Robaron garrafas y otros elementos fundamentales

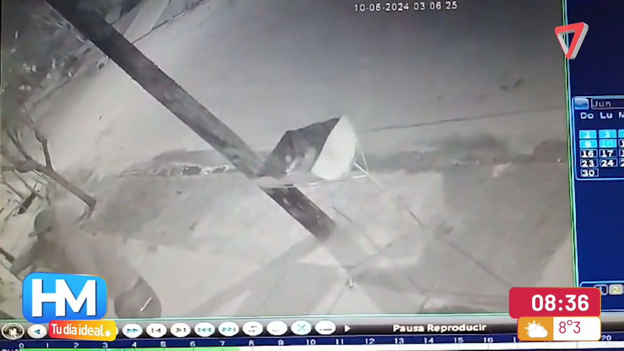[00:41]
en este caso fue víctima de un hecho de inseguridad en la madrugada del sábado, cuando, como quedó captado con las imágenes de las cámaras de seguridad,
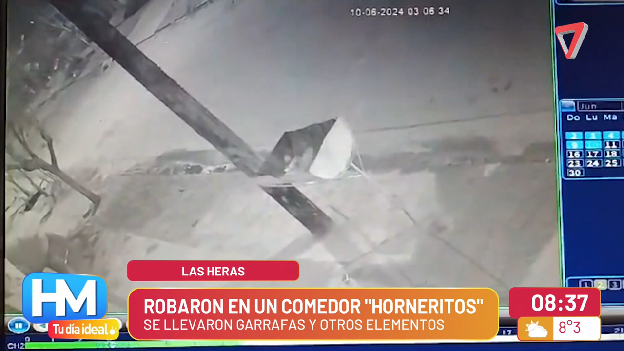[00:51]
un delincuente en solitario ingresó luego de trepar la puerta de entrada del lugar y estuvo solamente seis minutos en el interior, pero ese corto tiempo le alcanzó para llevarse distintos elementos, como prendas de ropa,